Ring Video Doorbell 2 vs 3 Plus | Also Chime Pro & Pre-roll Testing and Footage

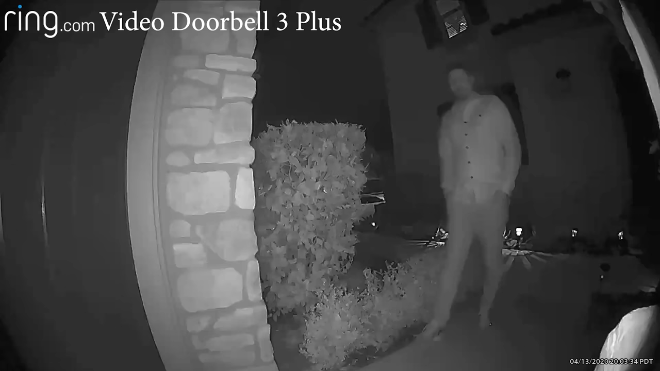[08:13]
This is an audio and video test of the Ring Video Doorbell 3 Plus. How does it look and sound? This is completely dark outside, but this is what it looks like in complete darkness using the night vision as a look.